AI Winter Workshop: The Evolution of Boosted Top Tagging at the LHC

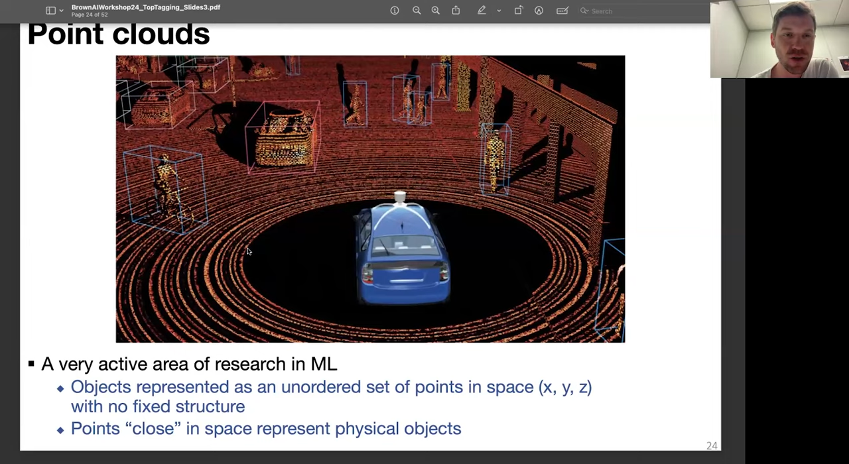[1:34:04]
so if you want to identify humans you group points that look like humans or they are humans ideally right cars etc so inspired by this we use point clouds for the identification so now the jet is represented as a cloud of particles